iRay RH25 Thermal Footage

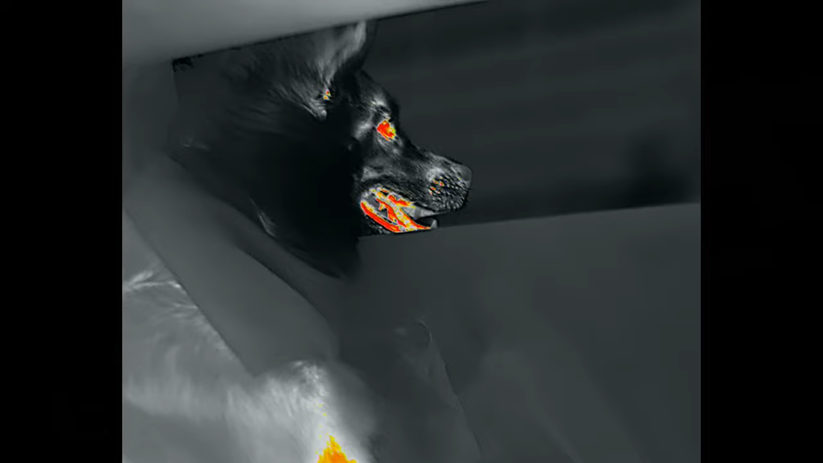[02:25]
Just look at the detail on his pores by his whiskers there. That's what the RH25 can do when properly focused.
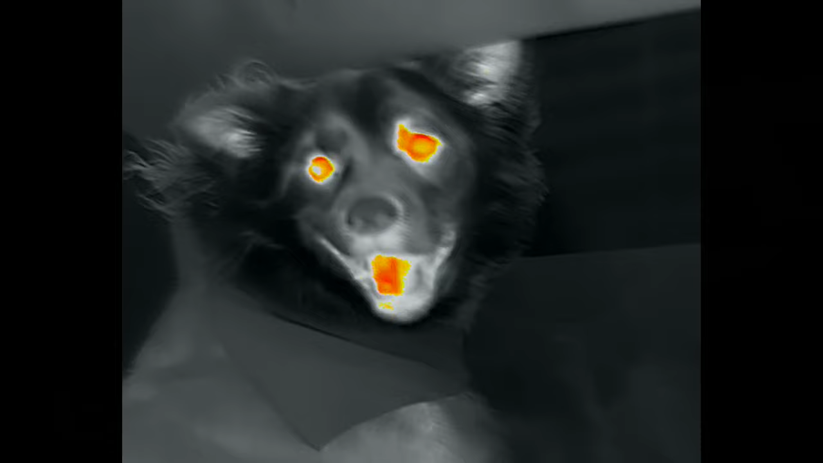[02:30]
It's very impressive to see.
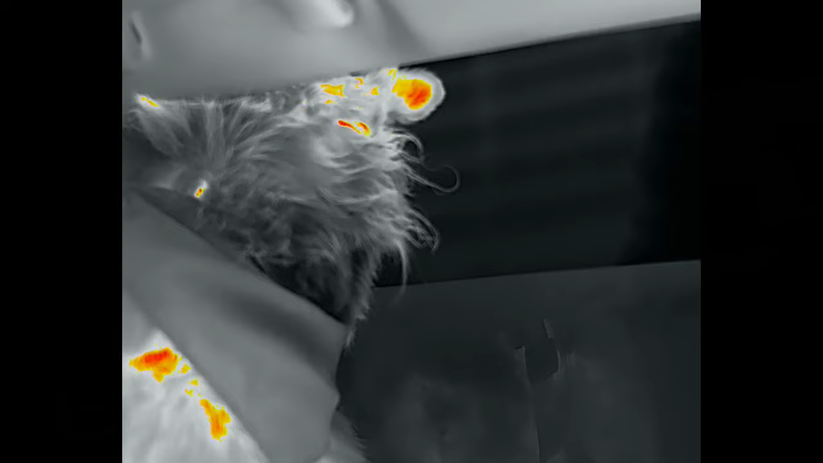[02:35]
He's excited because he's going to his favorite place in the world, a local forest reserve where the lady and I regularly take him,
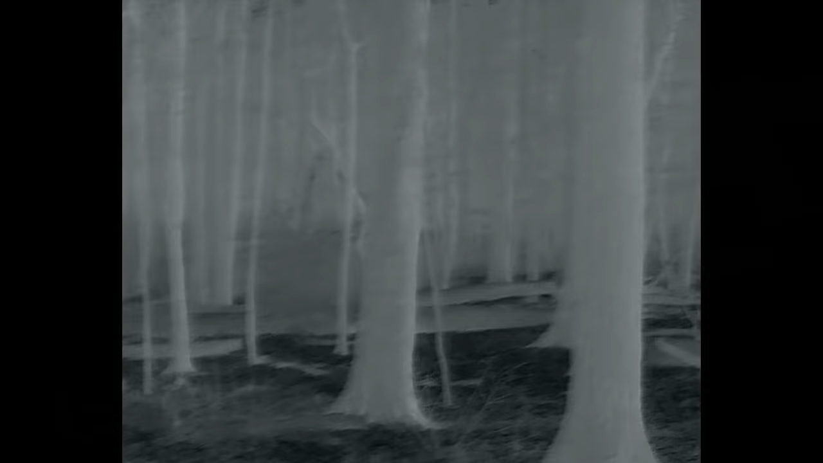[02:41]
that has an extremely large, extremely active deer population, and they're not really afraid of people.
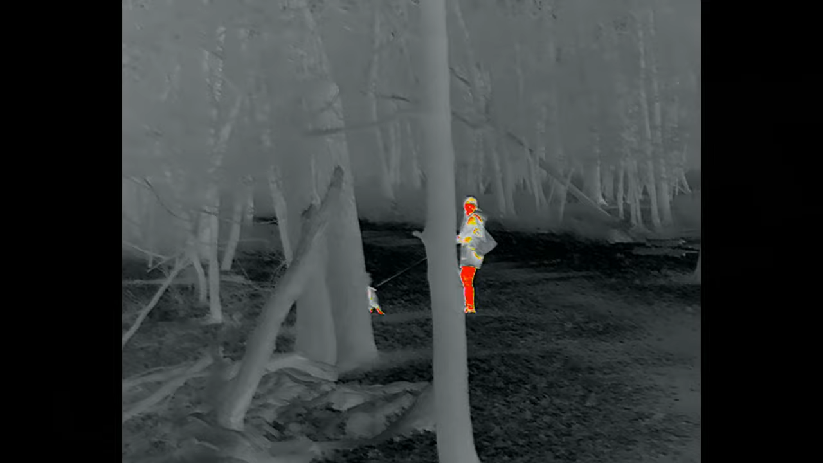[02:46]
So you can see them up close. You'll see some here as I pan the RH25.
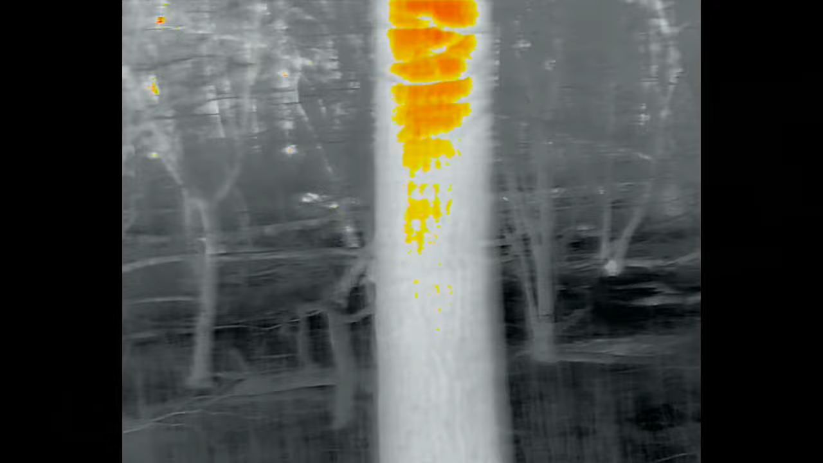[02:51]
I should mention, because this is a thermal device and is thus very popular with hunters,
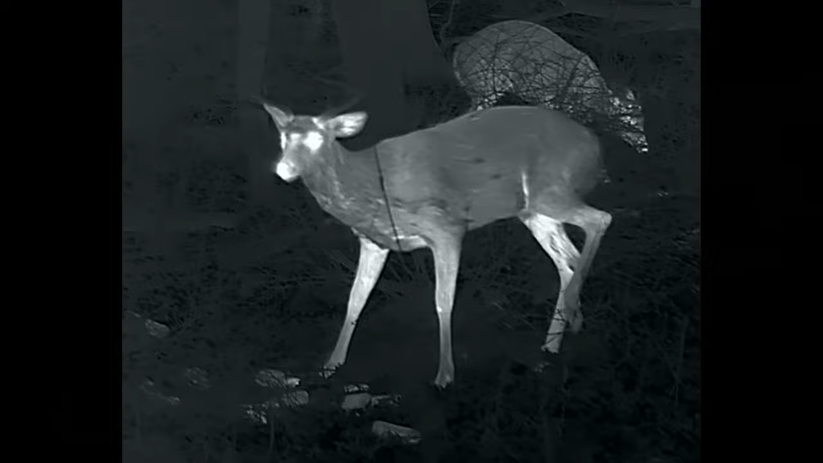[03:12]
So let that be the opposite of a trigger warning. Nothing wrong with thermal hunting, by the way.
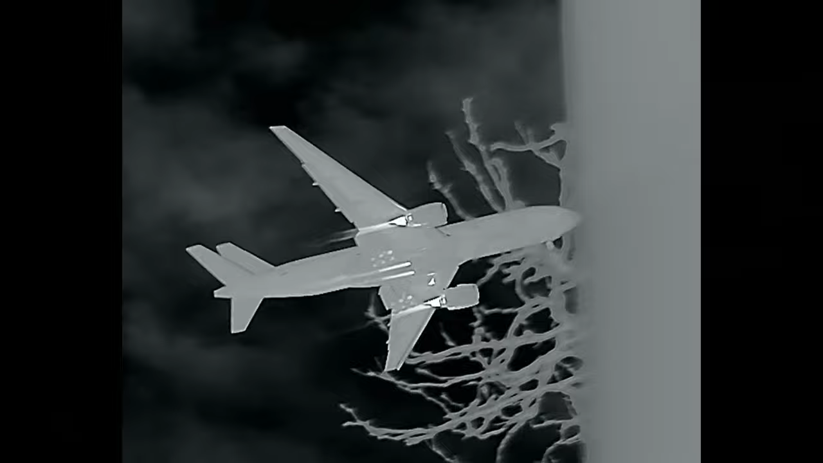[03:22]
See a plane here with the heat coming out of the engines. It's very cool because there is a major airport near this forest preserve,
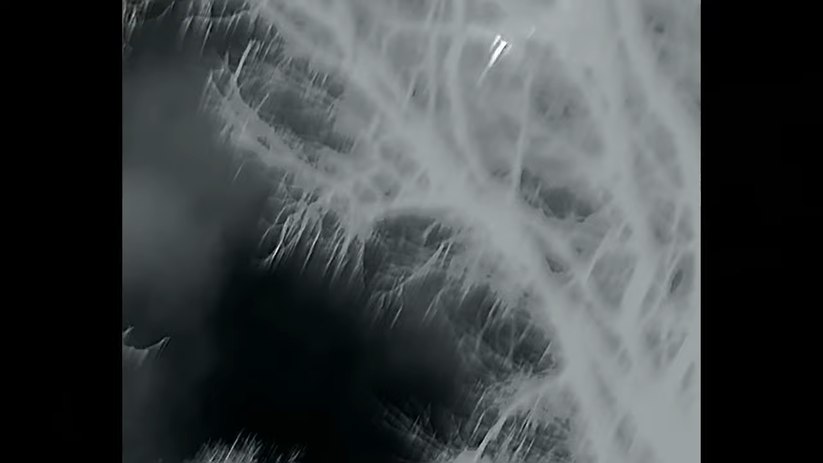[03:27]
as we see some more deer hiding in the thick woods there.
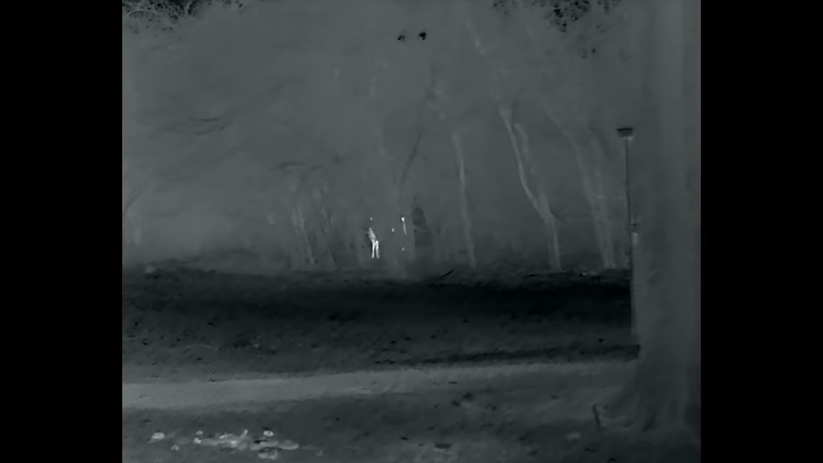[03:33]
The footage you're going to see is very impressive, but I wanted to put a disclaimer here.
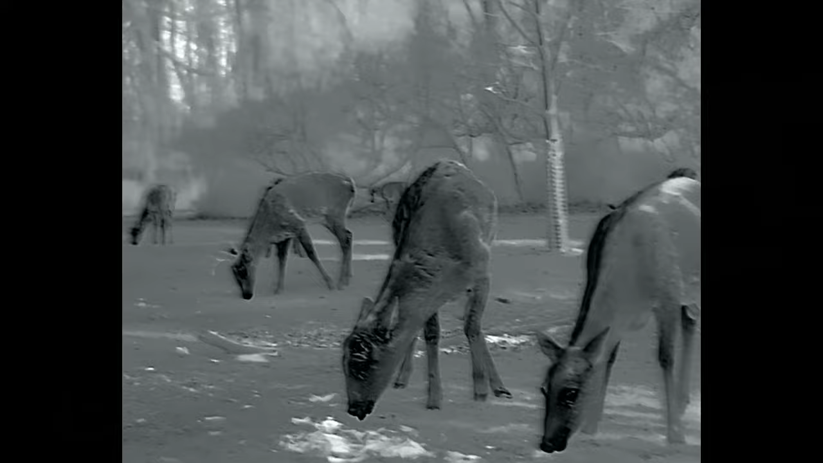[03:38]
You're probably watching this on a smartphone or on a TV.
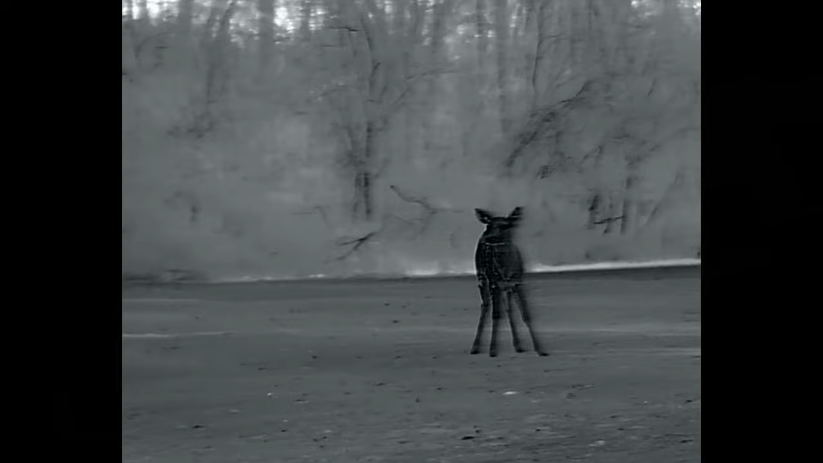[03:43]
And so it's filling the entire screen. It's important to remember, however, that the RH25 is a digital device,
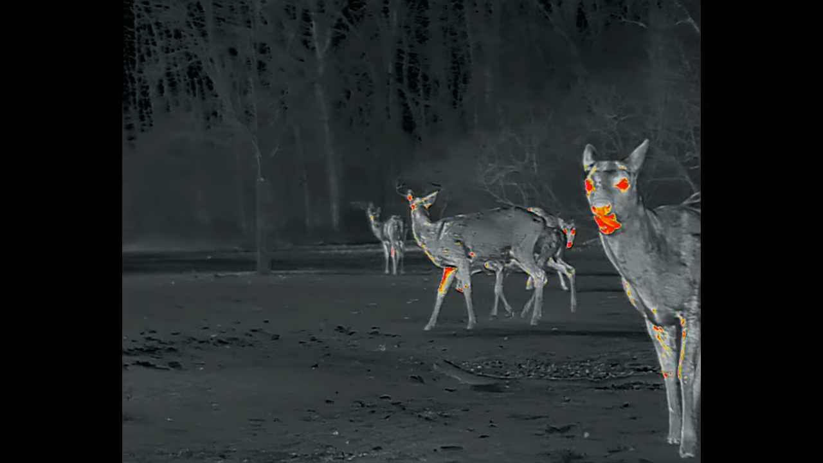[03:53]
meaning that you're going to be looking at a much smaller screen when you're actually using it.
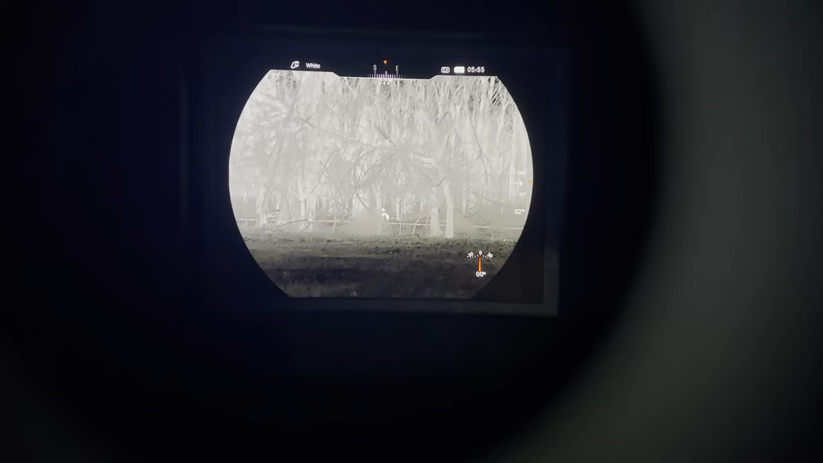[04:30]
We're going to switch to clip-on mode, which brings it down from slight magnification of 1.3 or 1.5x to 1x.
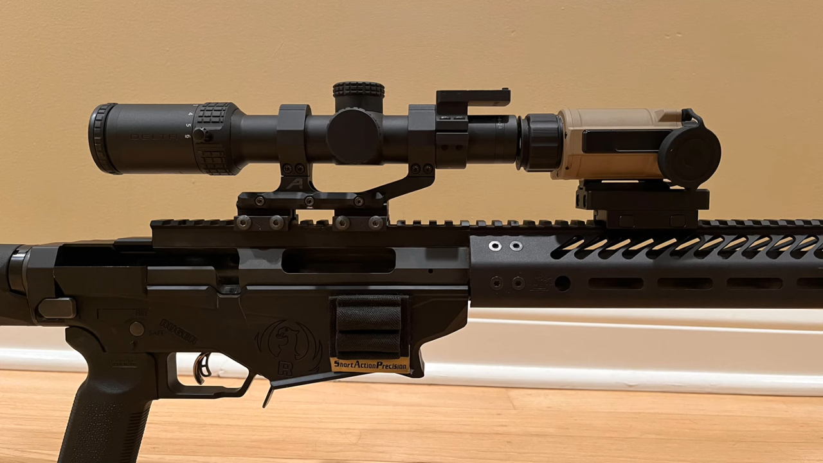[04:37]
We're going to discuss clip-on mode in proper detail in the next video because I haven't had a real chance to try it,
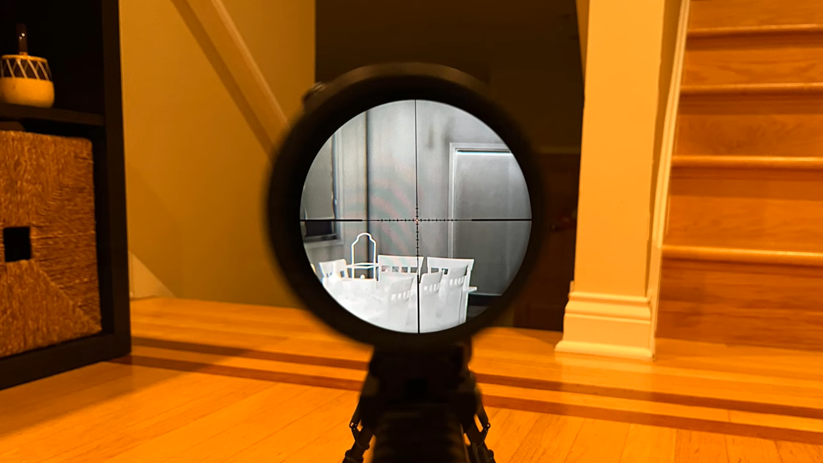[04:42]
but you could see here a photo through LPVO at around 2x, a 4x ACOG, and finally a 5x long distance scope at its minimum magnification. It's very impressive.
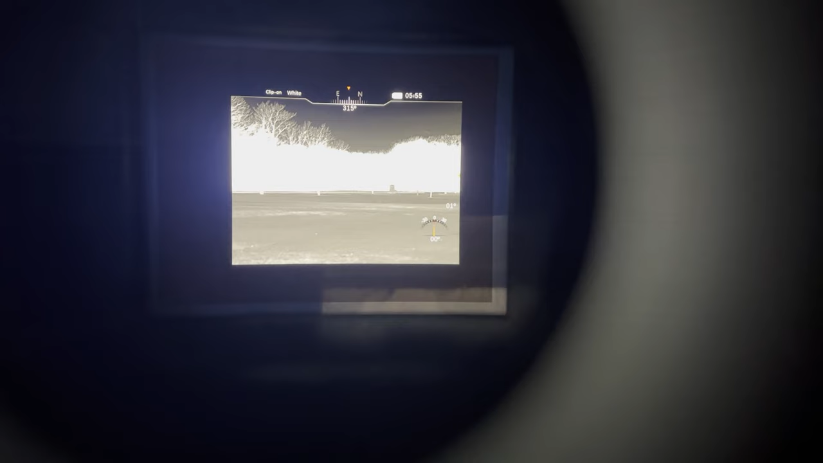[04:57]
And the RH25 ends up giving you that nice big eye box more as a clip-on than as a standalone device.
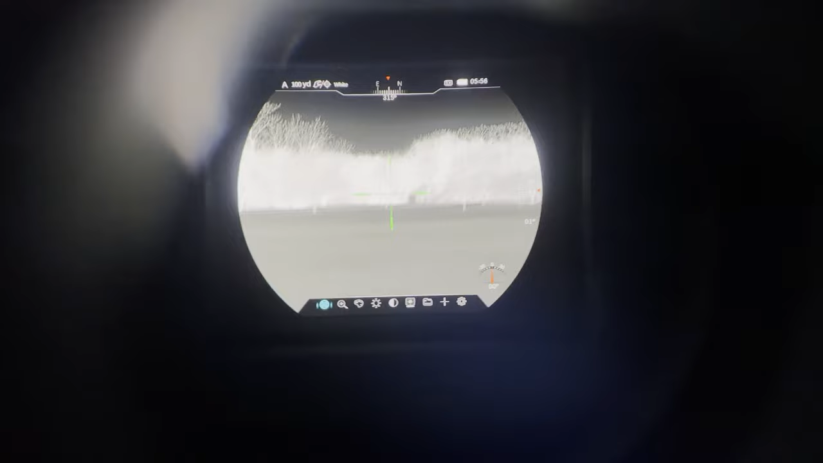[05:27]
You have different reticle colors, designs.
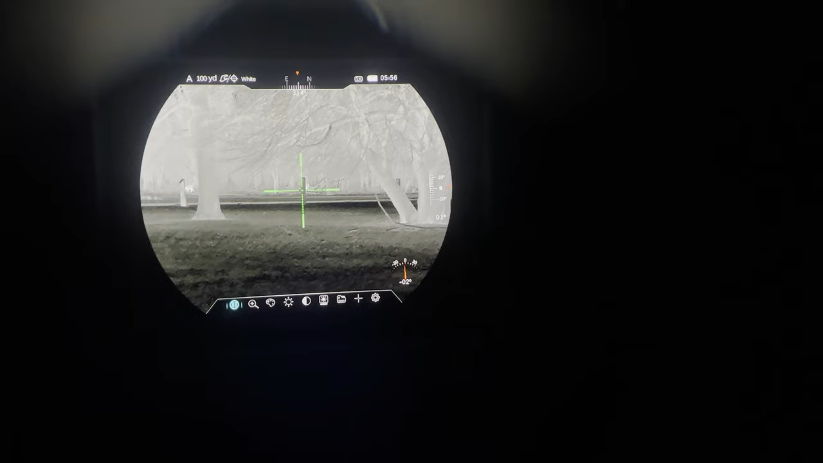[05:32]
I have the green crosshair here with hash marks.
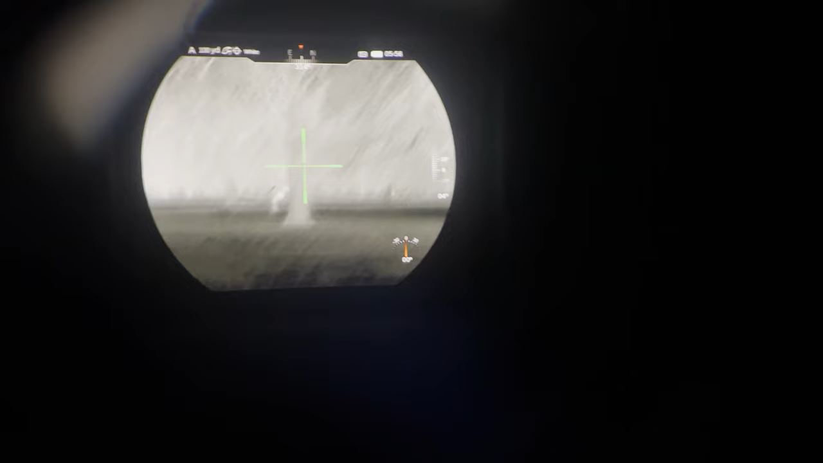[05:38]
And this is the digital zoom from 1x to 2x up to 4x. It's interesting to note that this next clip with
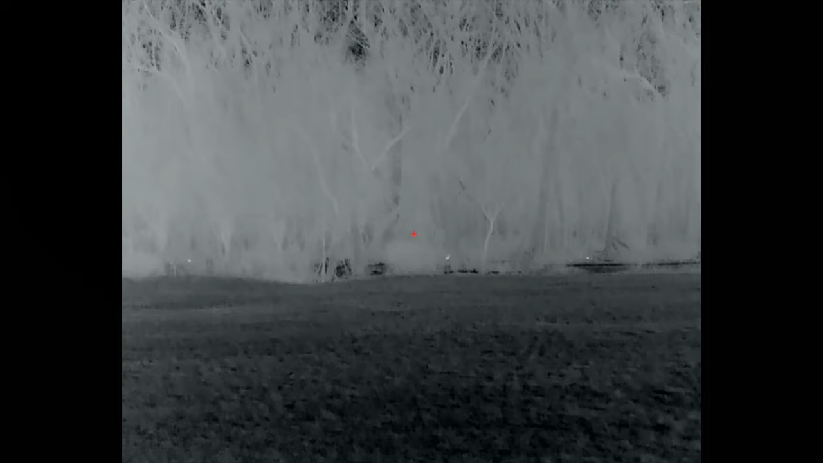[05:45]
the little red addition symbol in the middle,
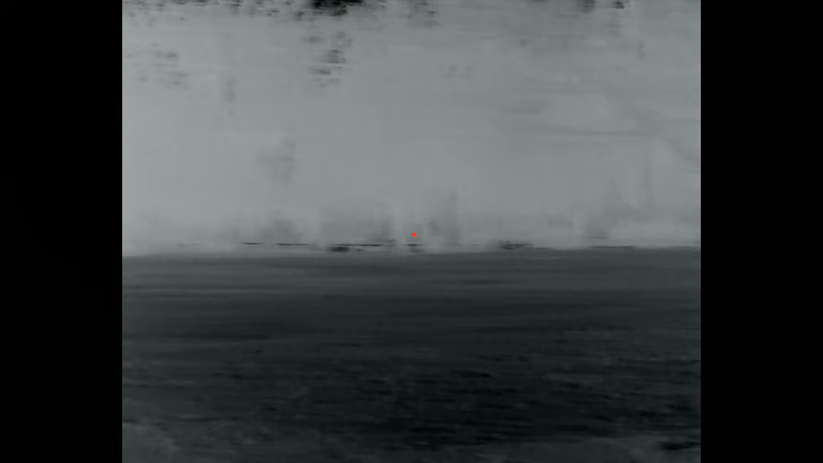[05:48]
this is what it looks like when you record through the reticle enabled mode.
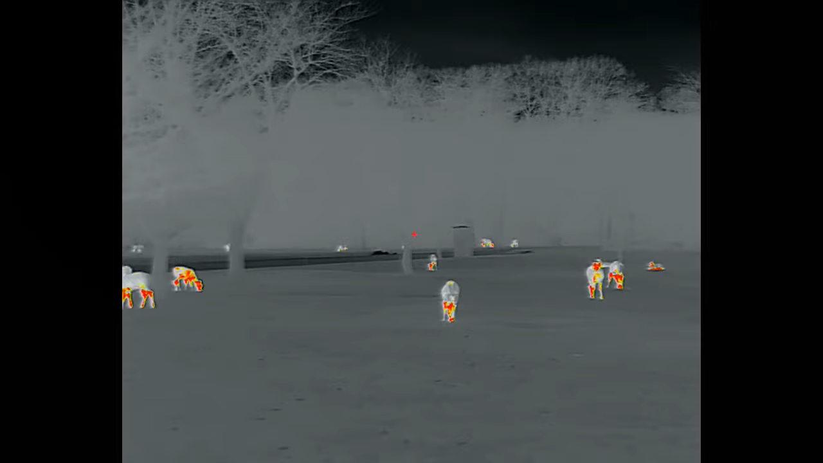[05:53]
You don't see the reticle that you actually see with your eye. This is what their device puts in the recording instead of the reticle you choose.
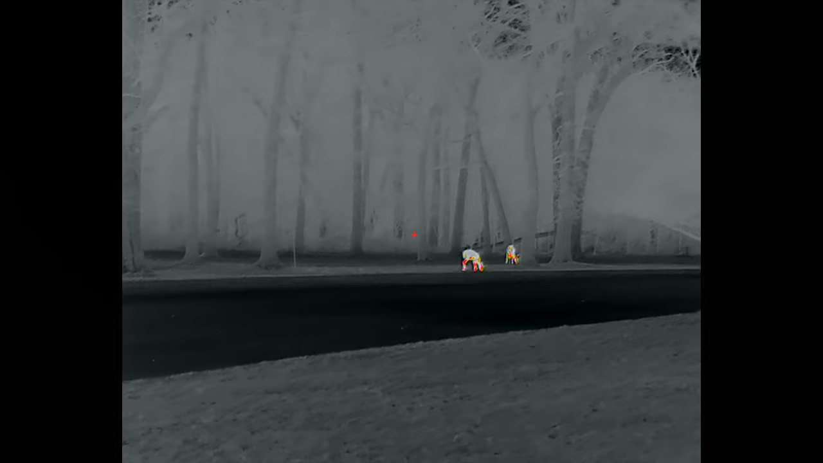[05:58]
As we see another plane coming in to land there.
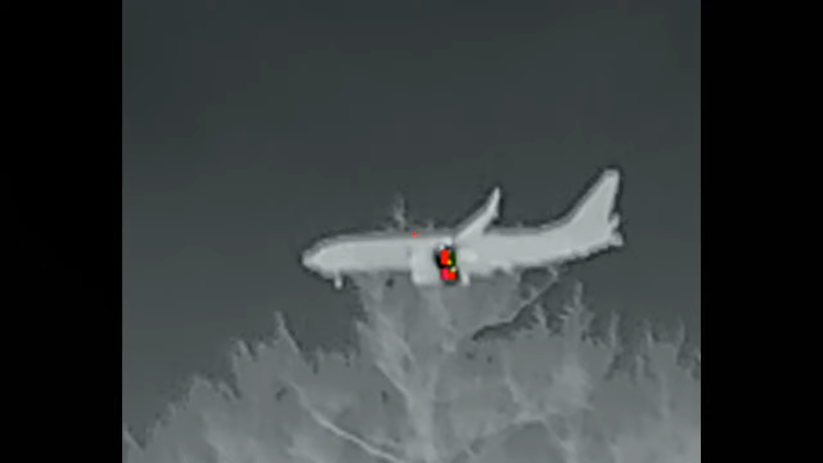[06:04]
Engine's glowing on red hot mode.
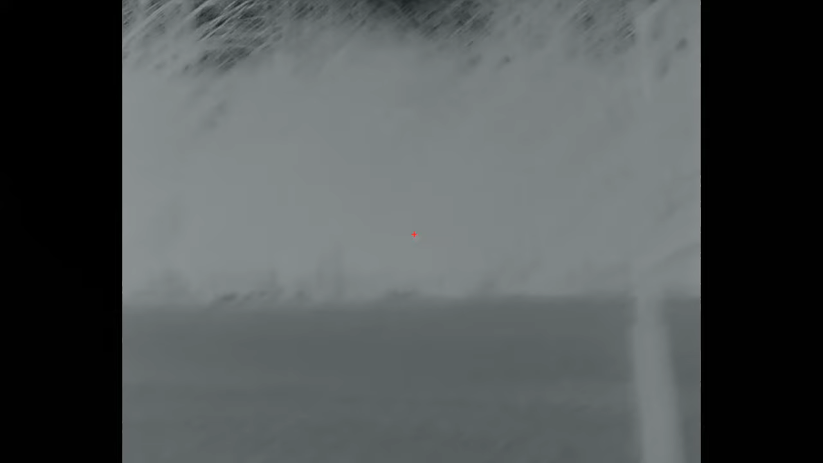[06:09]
Moving on to color palettes, we have color for predator vibes.